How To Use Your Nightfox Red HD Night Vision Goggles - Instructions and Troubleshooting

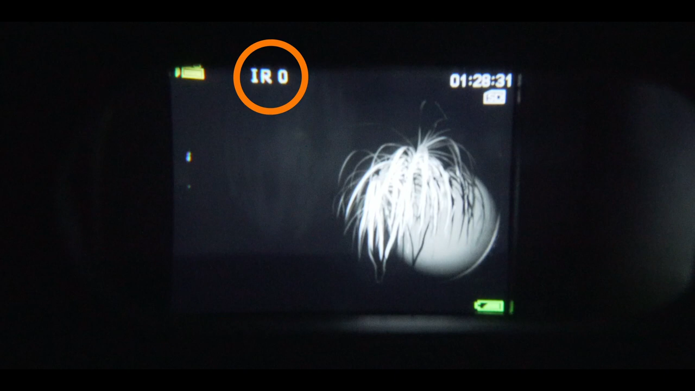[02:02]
Press the zoom button to operate the two times digital zoom.
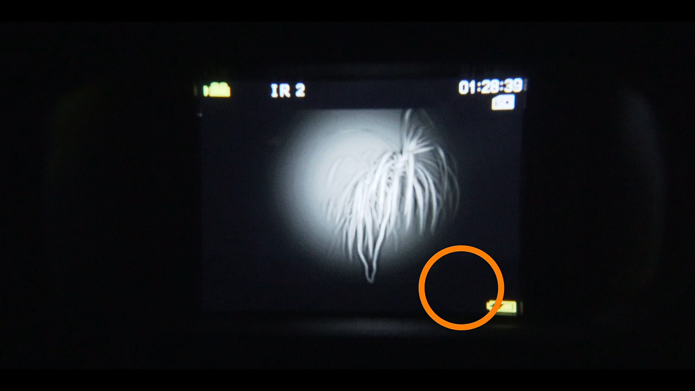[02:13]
Hold the button down for a quicker scroll through.